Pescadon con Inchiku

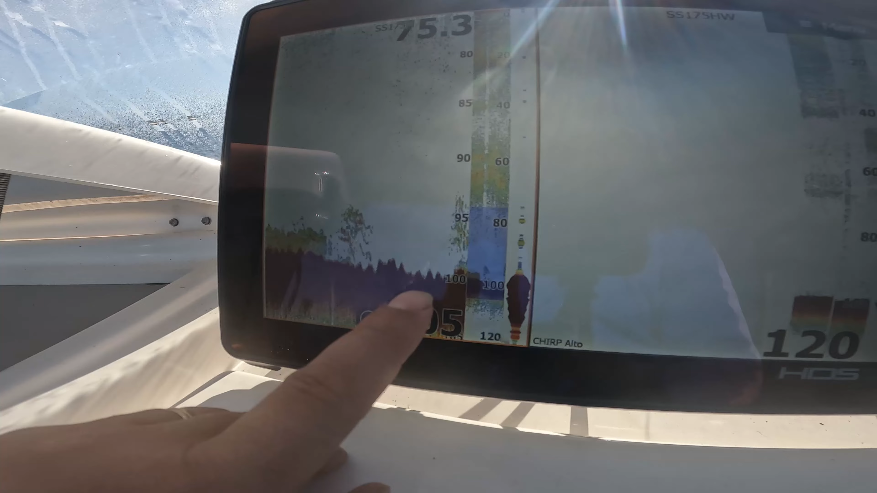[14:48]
Estoy aquí, no puedo ver la profundidad. Aquí hay una buena zona para pescar.
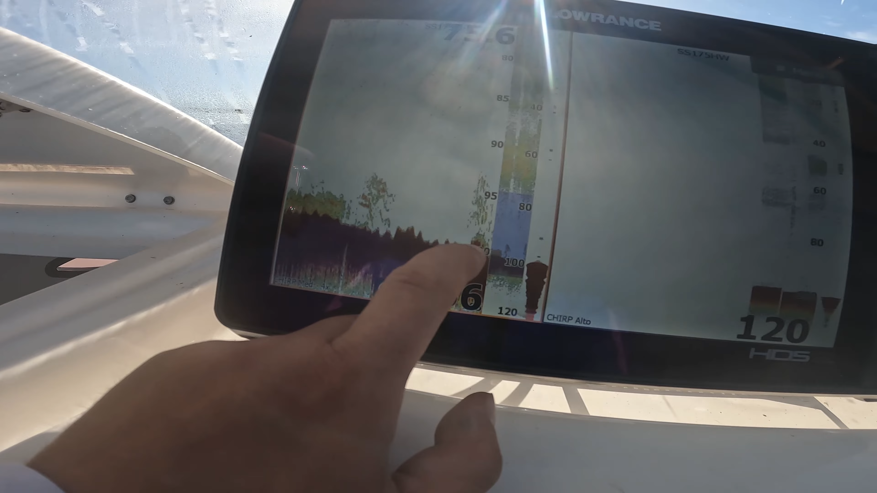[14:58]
Hay vida arriba y vida abajo. A ver si aquí no veo nada.
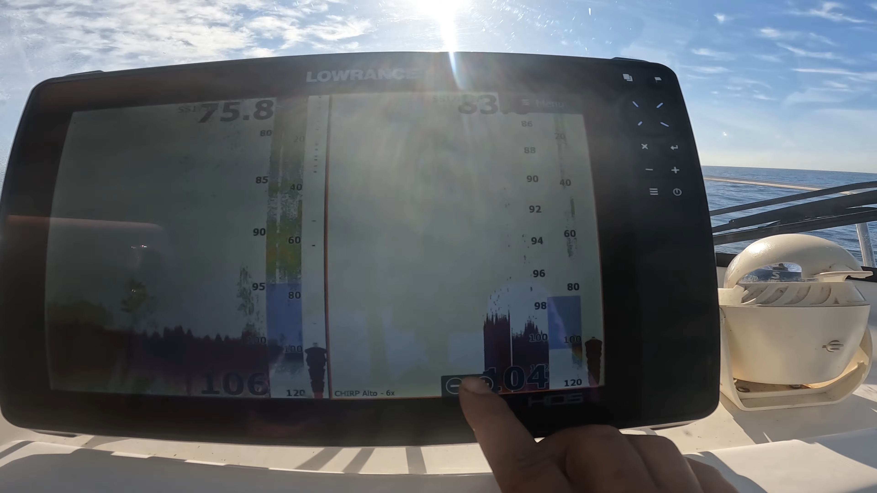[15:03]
casi no veo nada. Voy a dar la vuelta a ver si consigo el punto exacto y me consigo parar aquí.
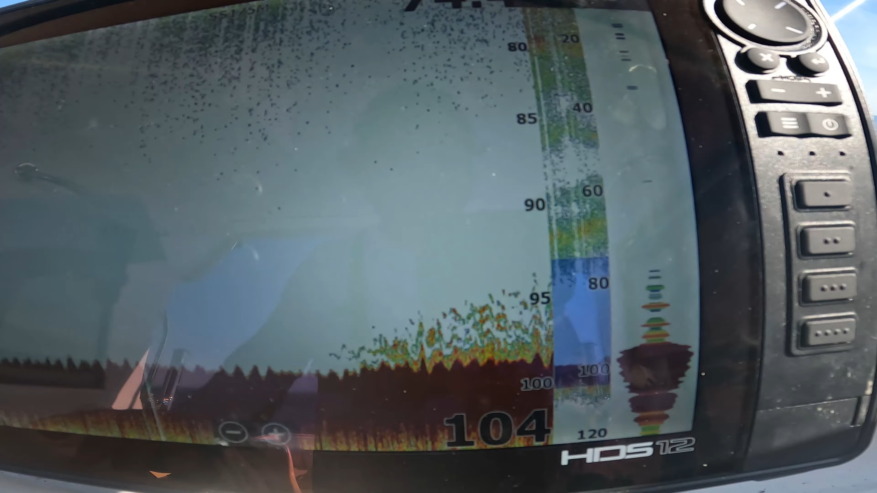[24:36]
Lo tenía marcado en el spotlight del Mincota, me ha llevado automáticamente. Aquí tengo la boletilla de la submarina. Y luego me iré al otro punto y ya me iré para casa, ¿eh? No, ya hemos hecho la pescada hoy. Bueno, así es como se ve el primer... Está aquí la subidita. Si se puede detectar, es que nada, es ínfima, ¿eh?
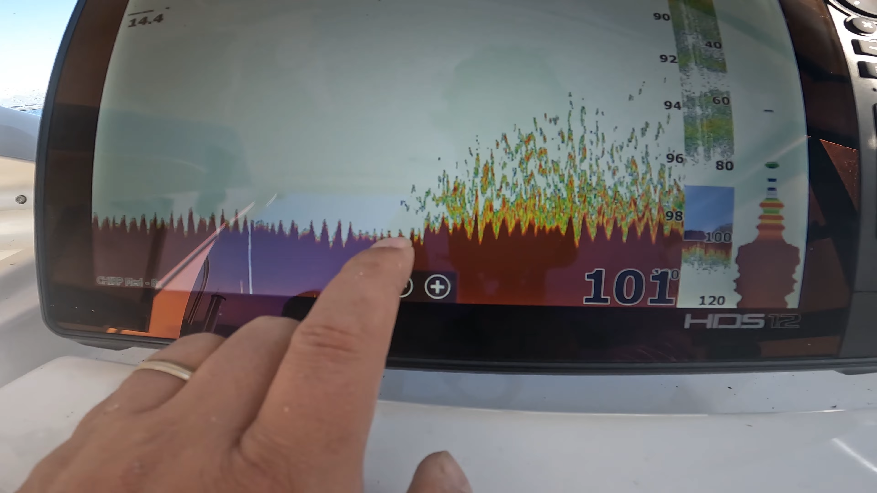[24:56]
Es una subidita de medio metro, tres cuartos, no es más, ¿vale?
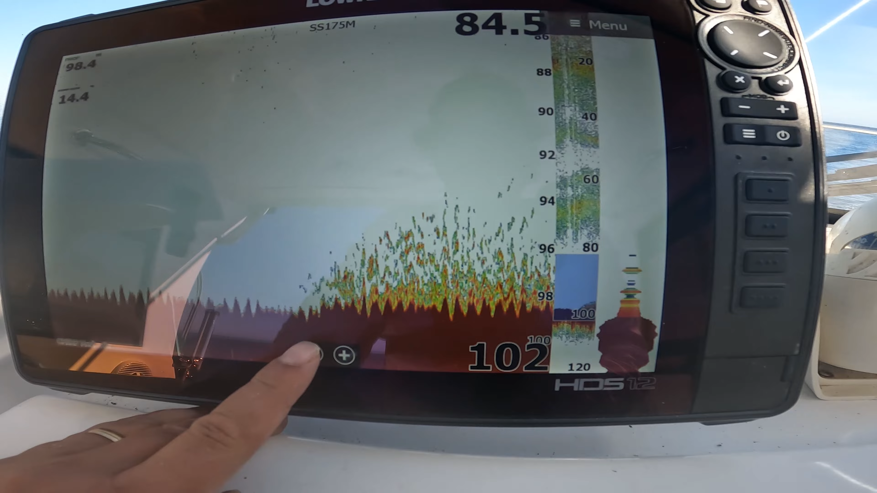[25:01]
Aquí estamos en el primer punto donde nos hemos parado antes. A ver qué nos dice la submarina. Algunos me comentáis que con el chico no hay manera. Yo no. Os enseño en los vídeos todo lo que hago. Para mí es una de las herramientas de pesca más fáciles y con mayores resultados.
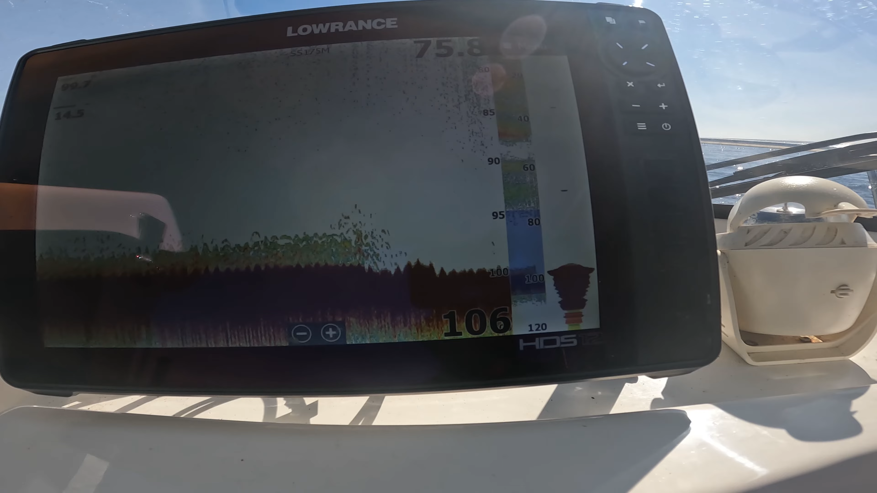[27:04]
Ahora estamos sondeando o estamos moviendo a dos nudos y medio. No mueve el motor de proa. Aquí empieza a haber vidilla.
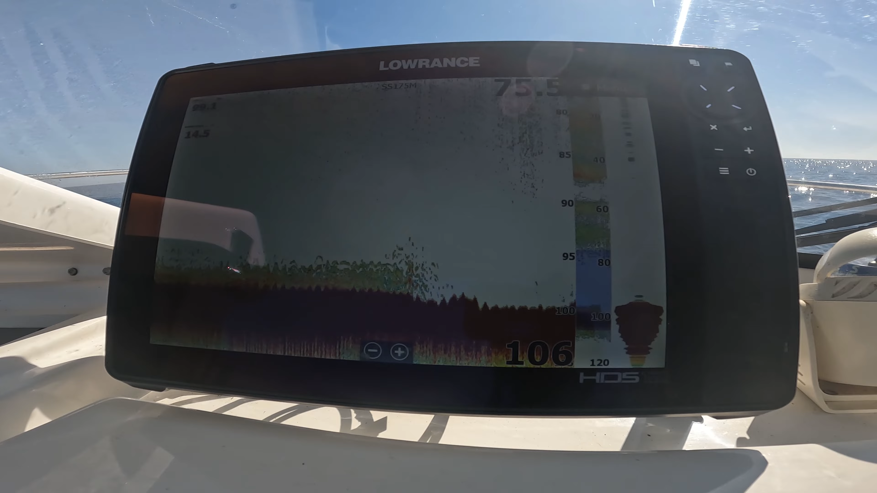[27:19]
Pues aumento, no, ya está aumentado,
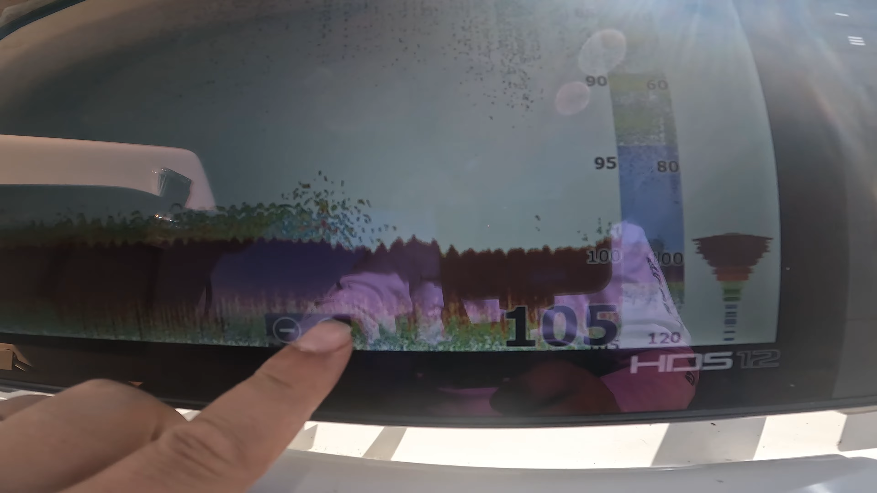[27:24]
¿eh? Y aquí hay subida. ¿Veis la diferencia? ¿Veis esa?
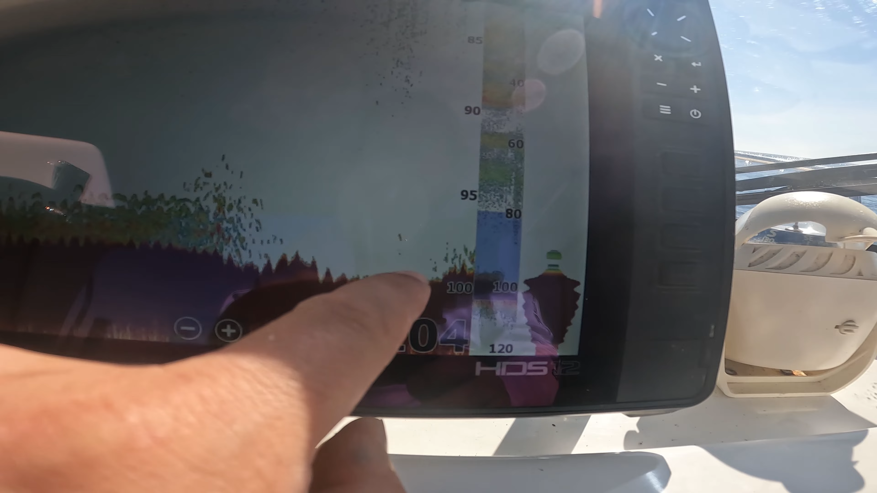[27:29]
Que antes las púas estaban aquí y ahora están un poquito más arriba. Hemos pasado, ya nos estamos acercando, estamos a 30 metros.
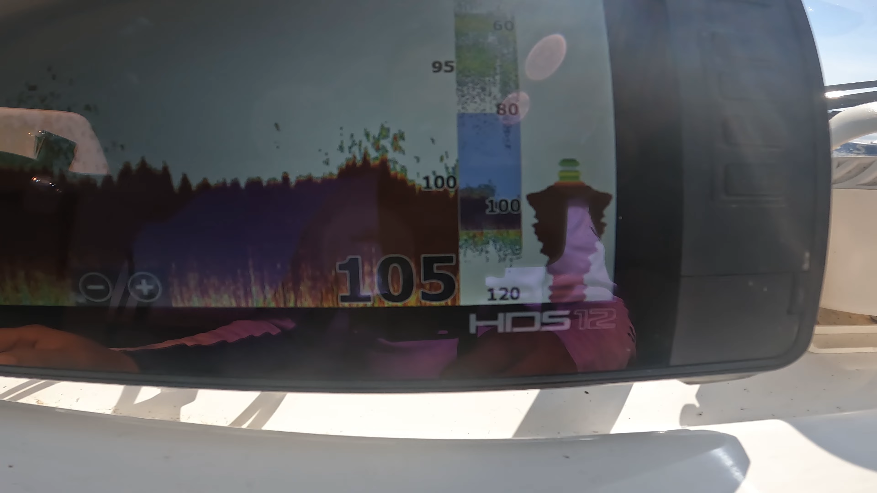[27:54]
Aquí hemos pescado nosotros. Ahora estamos a 10 metros.
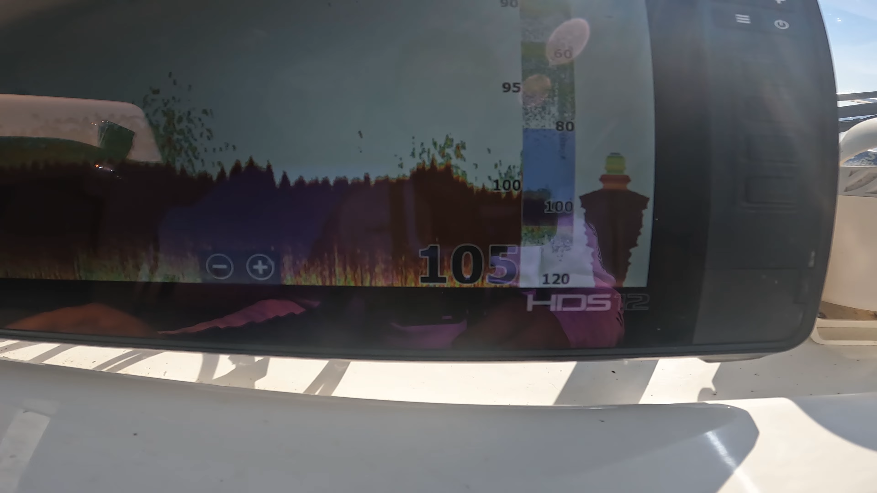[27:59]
Aquí que voy a subir, ¿veis? Me pega justo.